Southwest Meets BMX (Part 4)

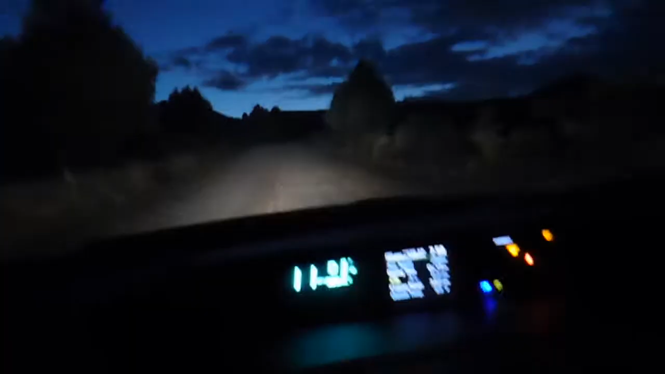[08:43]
Alright. On today's episode of Searching for our Airbnb, we have Michael in the passenger seat looking at the maps. Hopefully it's loading. No service. We're on a dirt road looking for a yurt, baby.